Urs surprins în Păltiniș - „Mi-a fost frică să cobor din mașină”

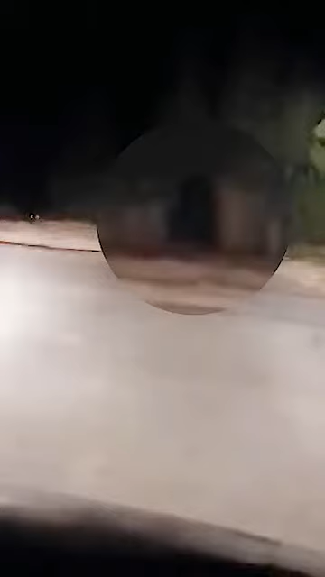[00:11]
O-o-o-o-o-l-a de munca, frat Da Pregateşte-ti om aşa lir Eu-i mare e URSUAAA
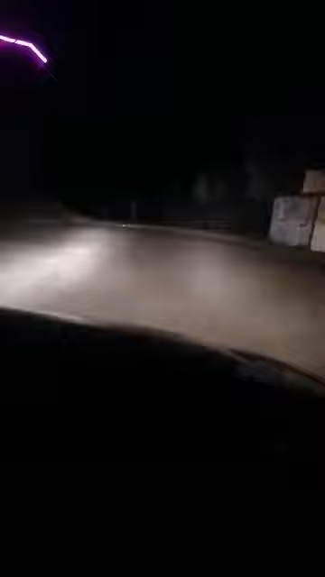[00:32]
Uite ursul Uite-l fra Uite-l fra ești nevoie Vai mare e f*** O rupt ceva și-o luat de muncă, frate Pregătește-ți-o, mașalier